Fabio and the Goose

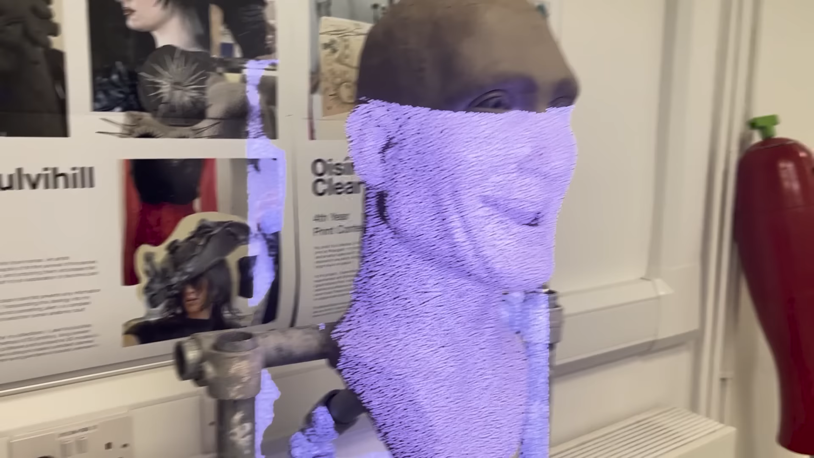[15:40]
And then I scanned it inside in the Limerick Art College. Because the Odyssey scanner was fucked.